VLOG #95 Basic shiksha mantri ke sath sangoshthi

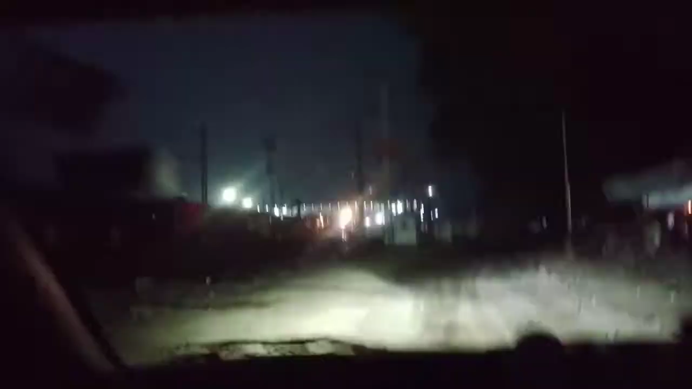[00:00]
तो अंधेरा है अभी, चल दिए हैं लखनऊ के लिए। ये है छिवकी स्टेशन और
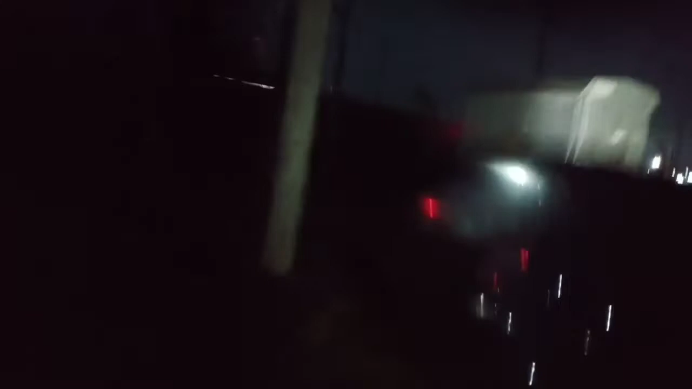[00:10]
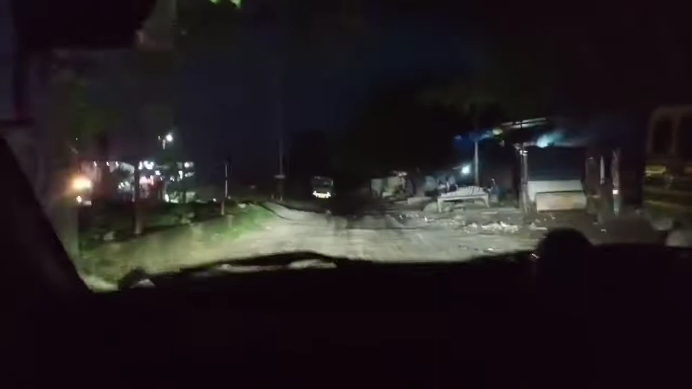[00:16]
अभी कुछ दिखाई नहीं दे रहा है, एकदम अंधेरा है, रास्ता यहाँ का एकदम खराब है।